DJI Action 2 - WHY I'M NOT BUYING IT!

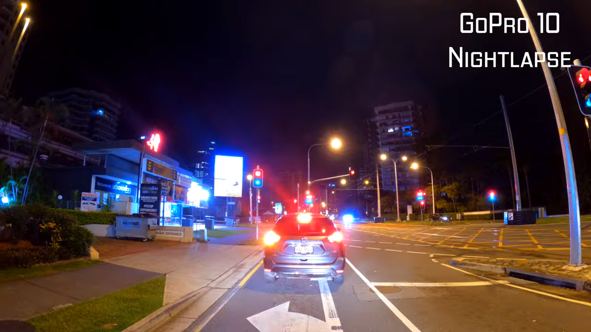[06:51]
night I'm not sure the quality and how well it's going to go but on the gopro 10 you have this night lapse function which is epic because it strings together lights and it just you automatically you put it on auto because if you go
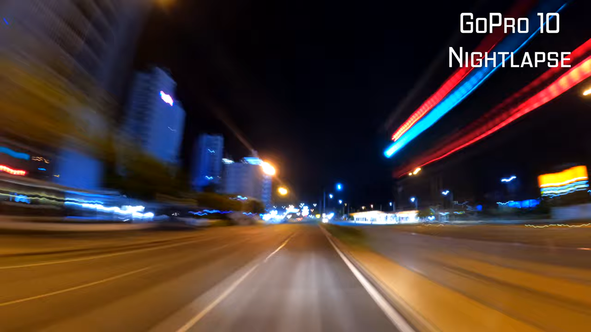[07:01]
half a second it doesn't quite work so you go auto and the camera manages to use its brain to to make these epic street shots and